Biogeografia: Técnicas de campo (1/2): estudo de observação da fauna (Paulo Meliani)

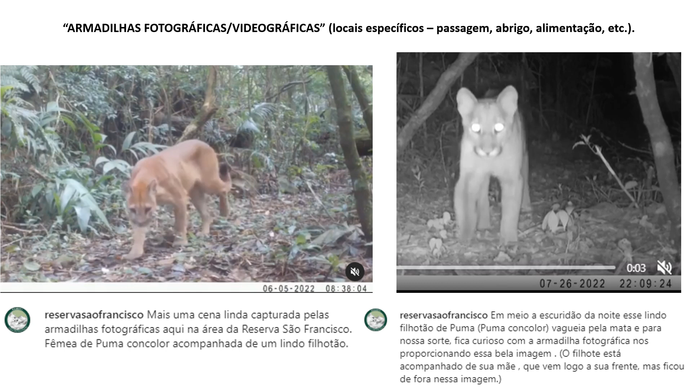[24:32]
Armadilhas fotográficas, hoje muito mais videográficas, instaladas em locais específicos de passagem, de abrigo, de alimentação, nas imagens da Reserva São Francisco, no sul do estado de Santa Catarina, cenas ali do Puma Concolo, aqui à esquerda, uma fêmea que está acompanhada de um filhote e aqui na direita, não sei se é o mesmo filhote, que foi captado, da qual foi captada a fêmea na imagem anterior,